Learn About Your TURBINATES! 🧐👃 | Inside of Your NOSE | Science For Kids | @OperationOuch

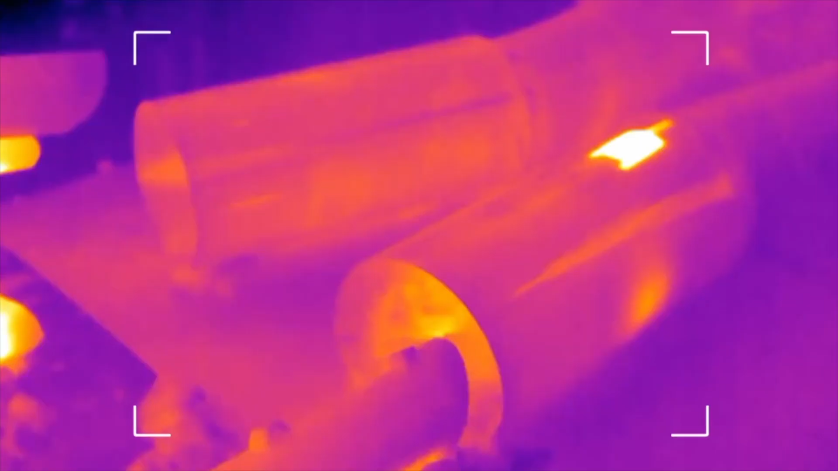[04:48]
Our infrared camera shows different temperatures with different colours.
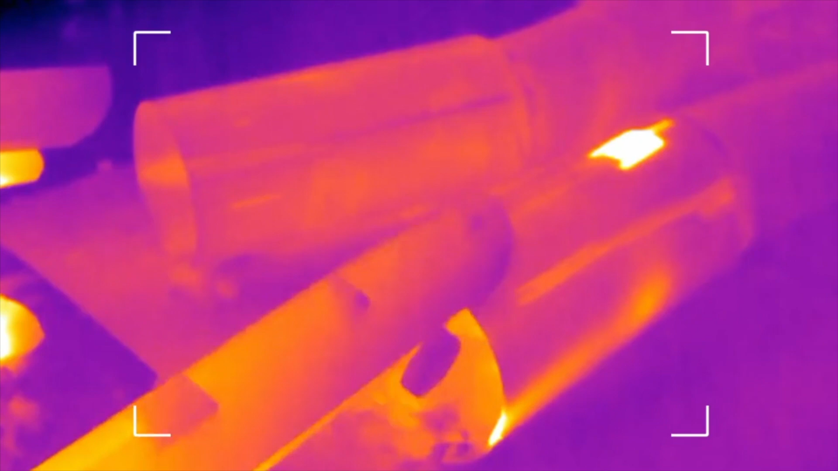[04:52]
The hottest areas are the bright yellow ones, so you can see that the turbinates in my nostril are making the air hotter than the air in Zand's nostril.